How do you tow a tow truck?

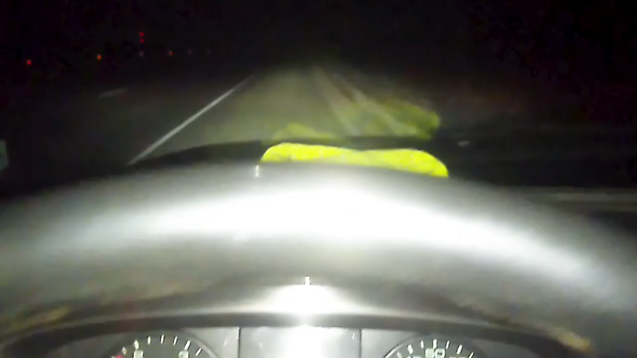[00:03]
Well I am going a whopping 20 miles an hour down the shoulder in a tow truck that is malfunctioning. It is barely holding 20.
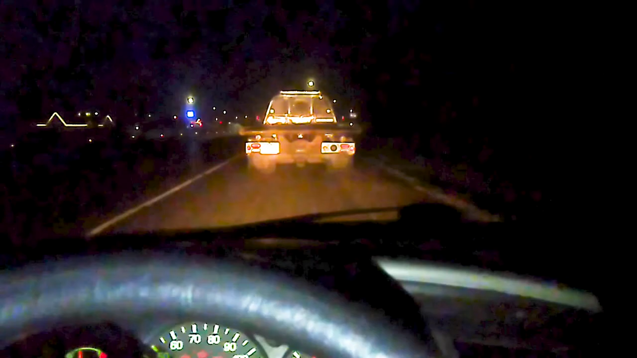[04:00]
25, 30 minutes, whatever. Until Twin City Towing shows up. And then we'll get it loaded up and get it back to the shop I just came from.
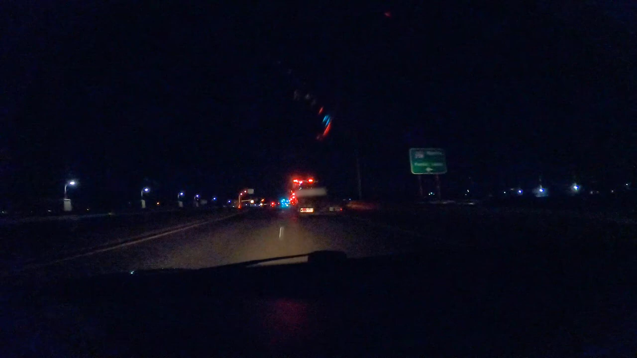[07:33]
Yeah, the GoPro's super dark Hopefully this video turns out We'll get some more light once we get to the gas station here But back to the vehicle Oh, yeah
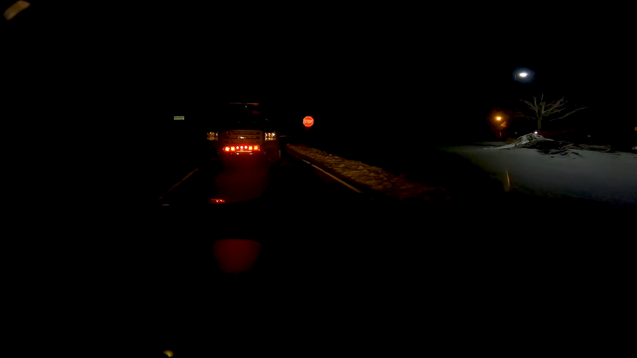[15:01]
This also is a tight parking lot.